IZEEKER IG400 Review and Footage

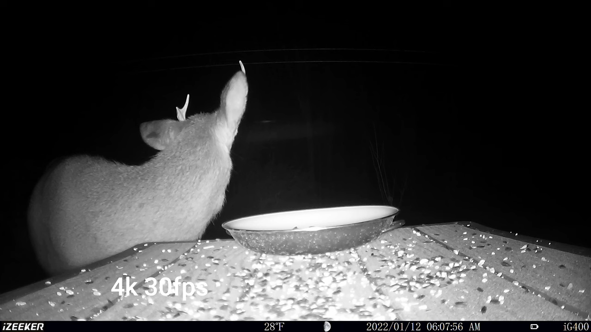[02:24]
Here we have some 4K 30 frames per second video from the camera at night time.
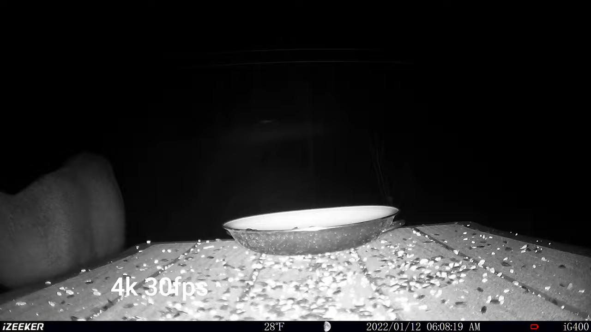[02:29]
This camera has the low glow LEDs and they work really well. Really nice clear image in my opinion on this 4K footage.
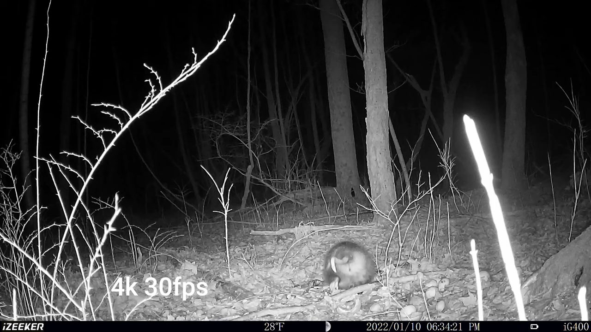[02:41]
And we'll go to the day footage in a minute.
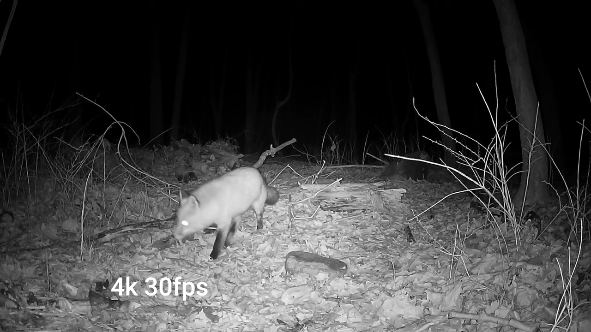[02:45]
And we've seen this fox before on my other camera views.